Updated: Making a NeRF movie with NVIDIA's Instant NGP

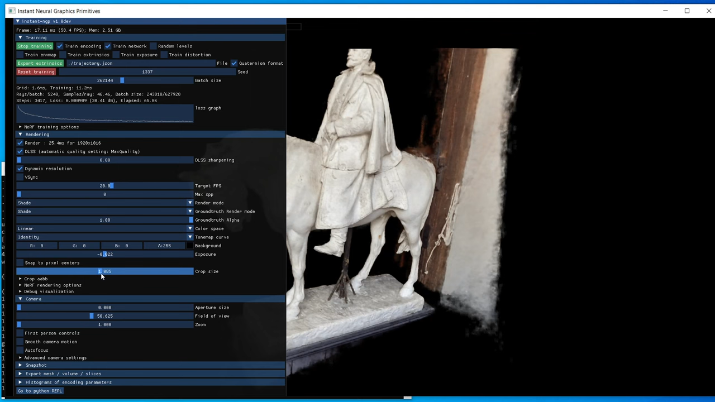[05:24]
So let's see. Oops, not that one, that one. So anyway, I sort of trim, and okay, that's about as tight as I can get it. But I can do better than that, it turns out. If I use this Crop AABB, which stands for Axis Aligned Bounding Volume, what I can do is also, let's rotate it a bit. So now I'm kind of rotating it so that it's kind of squared off. And I'll also try to rotate it this direction so that the base is kind of level. And so that looks pretty good.
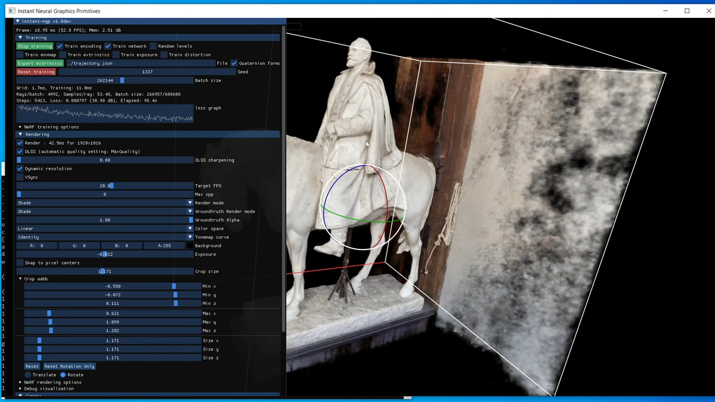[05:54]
Anyway, so what I can do is do this, and now I could pull it in even a little bit closer. So let's see, I think it's this Max. Yeah, so I'm going to pull the back wall in. I can go, you know, look at the tail, make sure I didn't cut the horse's tail off.
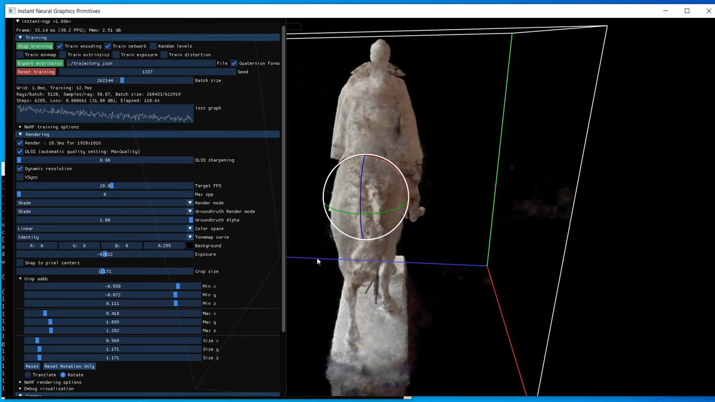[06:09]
And, you know, that's pretty reasonable. I could probably get a little fancier with like MinY and, you know, cut off the base a little bit, maybe MinZ, you know, etc.
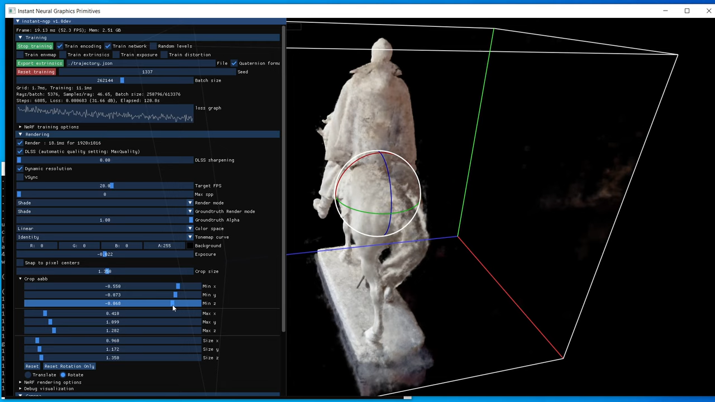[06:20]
But anyway, these are just a way to sort of focus in on your model and make it nice and, you know, what your focus is.
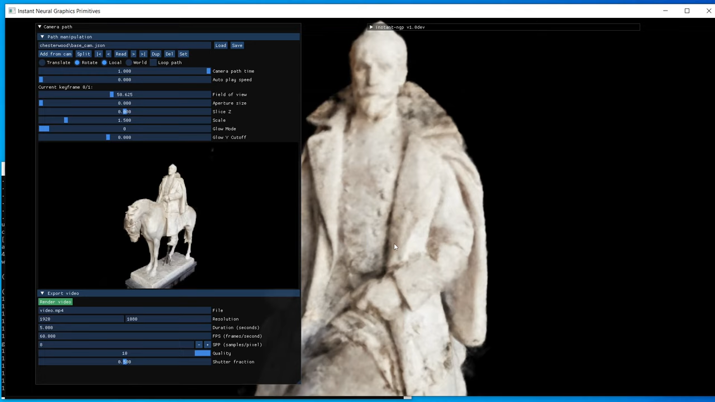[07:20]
And I'm just using the mouse, like the mouse middle button lets me pan around like this. The mouse scroll wheel lets me zoom. So, okay, so maybe I move over to here and I say, yeah, that's a pretty good frame. I add from camera and, you know, move around again.
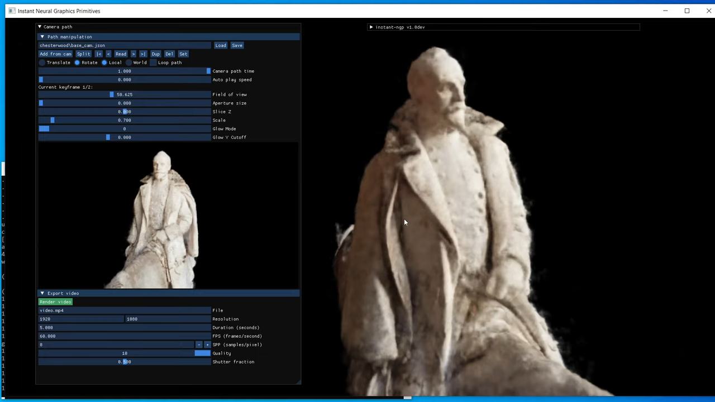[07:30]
And let's say, let's say I take one from here, something like that. You know, nothing too exciting.
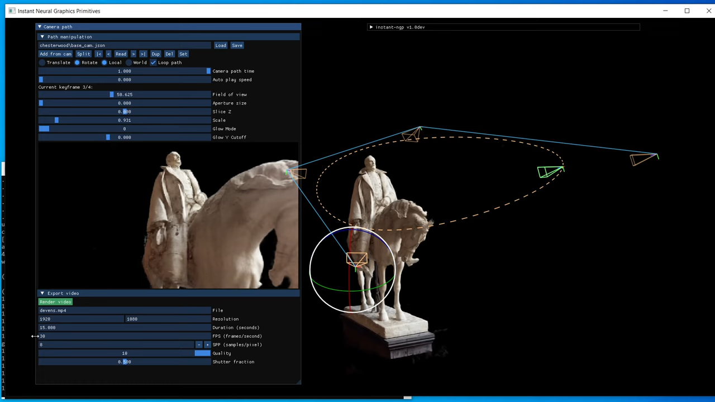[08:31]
So this all looks good. So now I can just hit render. And what's going to happen is, as you can see, it's going to render. And it approximates about how long time that render will take. In this case, it's probably a low estimate just because we're going in close to the model. And when you get closer, it's just going to take longer. Like you can see, the remaining time is, if anything, it's going up. But only for ever so slightly. But anyway, in about two or three minutes, it'll be done. And I'll be back with you at that point.